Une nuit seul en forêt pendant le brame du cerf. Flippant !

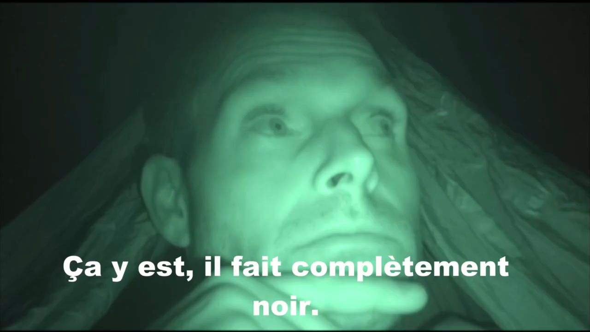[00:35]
allez je prends la gamme et je me glisse dans mon tuvé ça y est il fait complètement noir